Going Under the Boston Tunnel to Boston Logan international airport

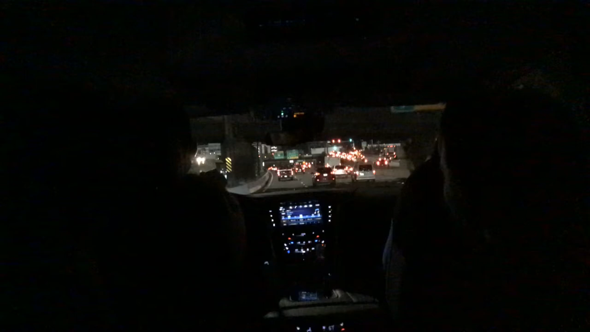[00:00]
Geico. Oh, yeah, Geico. And all right, so we're here at Boston, Daddy. The city, yeah. And we're going to be getting ready to go under the tunnel. Giant highway, though, like through the heart of the city. Not yet, though, yeah. But we will be going under but the tunnel of the city. We'll be going
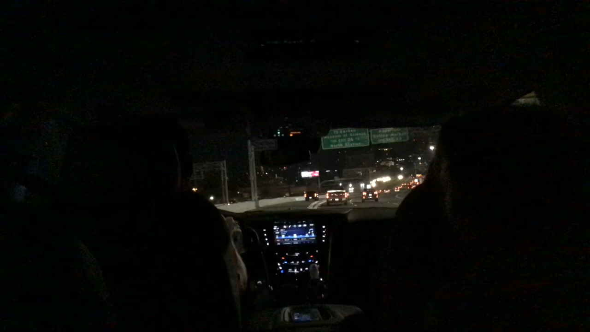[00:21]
over into the airport. See, this right here is the airport south station. Airport south station. We're getting close to the airport. Yeah, we're going close to the airport. Like right down here, this is the city. There's a lot of huge buildings right there that goes up to 50 floors. Go to 1,000 floors. 1,000 floors. Oh my God. Alright, we're gonna be getting ready to go under the tunnel. That's it.
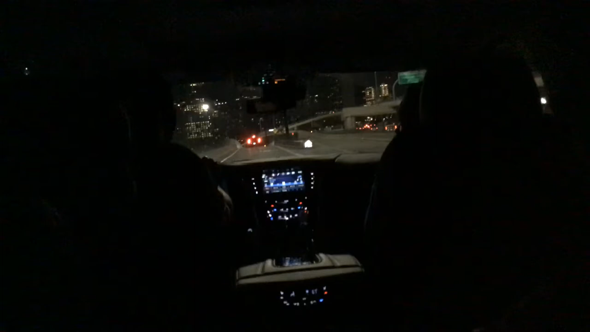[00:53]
There's Gillette headquarters. Oh yeah, look at it. Look at that. Alright, so let's go down here. Oh, we're going down!